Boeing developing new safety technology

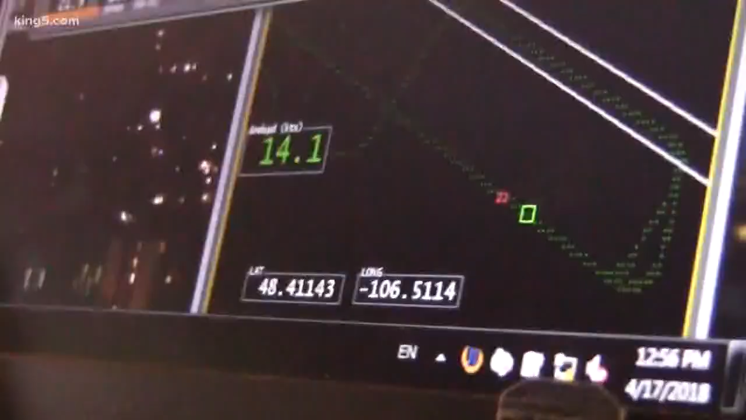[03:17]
We can see all types of radar cross sections reflecting back to our radar from the snow, from the pavement.